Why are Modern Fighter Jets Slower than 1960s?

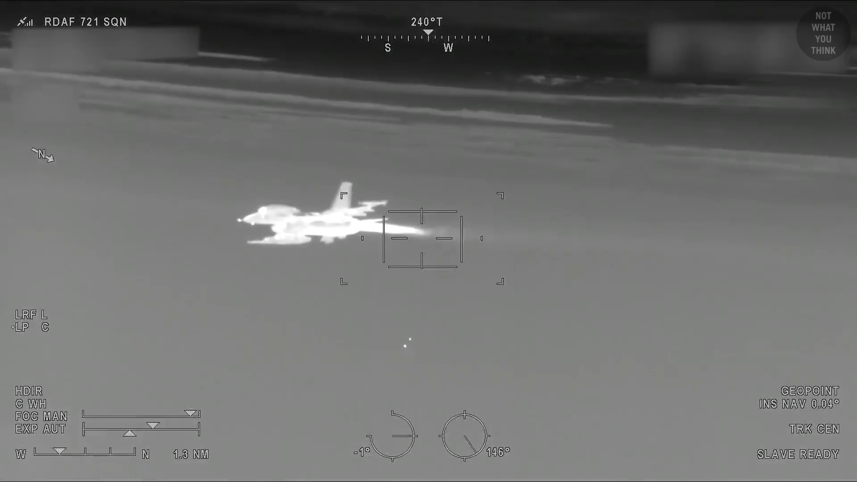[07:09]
increased air resistance at supersonic speeds make it easier for infrared sensors to detect the aircraft.